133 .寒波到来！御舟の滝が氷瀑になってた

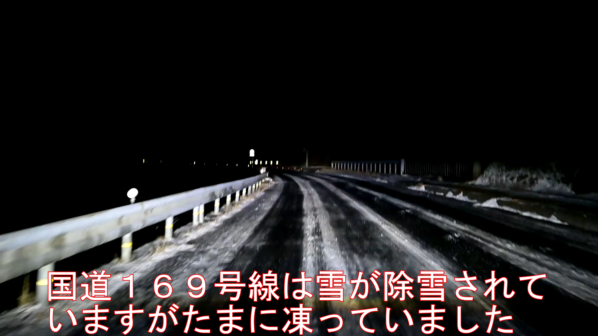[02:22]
ってる感じの道もありましたけどねまあ除雪されてるのか融雪剤とか巻かれてるのか割と平気ではありましたねで国道から外れてここの滝の方までやってくるルートもなんか道路に関しては割との車が通った跡があったりとか除雪されてるのかなーあれ除雪車なんか取るのかなーとかまあそんなに不満な場所はなかったと思いますまああくまでも僕が来たこの2024年の1月25日の情報ではありますんでねあくまでもご参考のまでに